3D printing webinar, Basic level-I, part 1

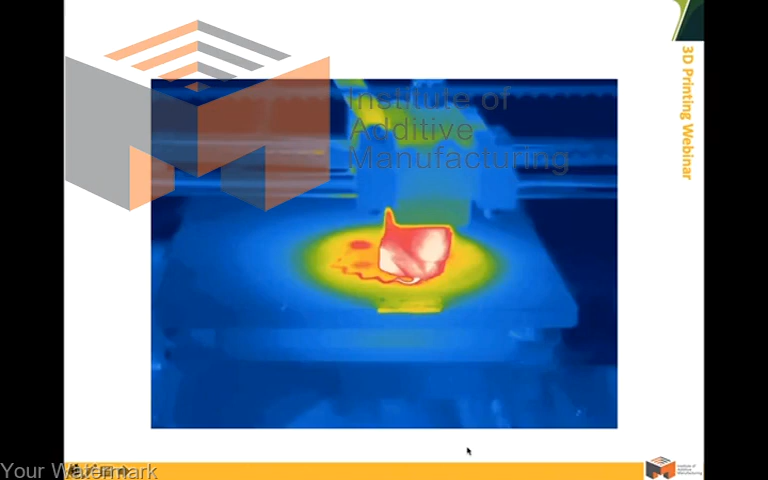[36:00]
دوباره منجمهد میشه این فیلمی که در اینجا ملاحظه میکنید تصویر
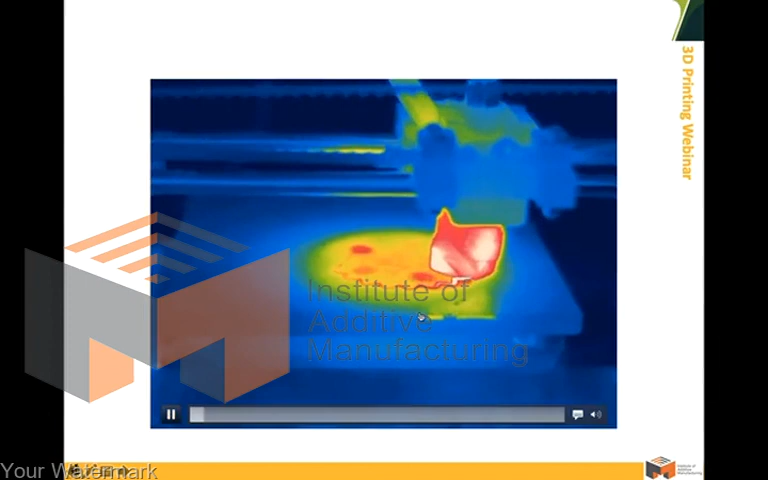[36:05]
حالا دوربین حرارتی یک دستگاه FDM که نشون میده که نازل خب گرم
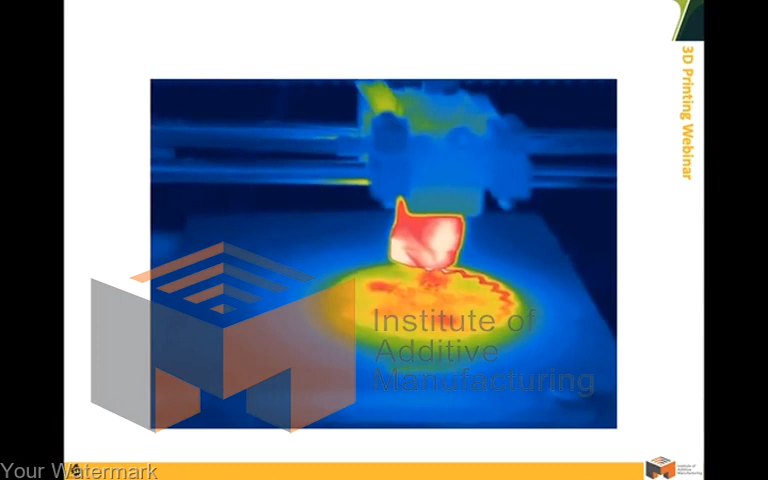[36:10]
های زیادی داره داره پولیمر رو زوب میکنه و پولیمر بعد از این که روی سطح میشینه
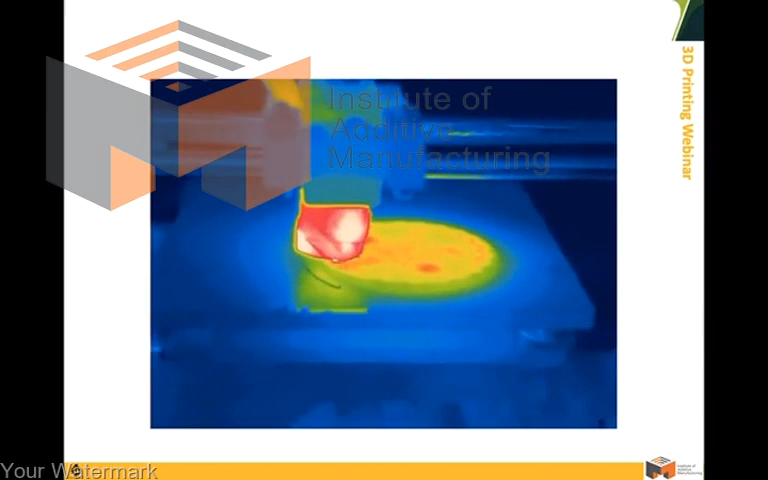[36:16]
سرد میشه منجمهد میشه و باعث میشه خیقت ایما شکل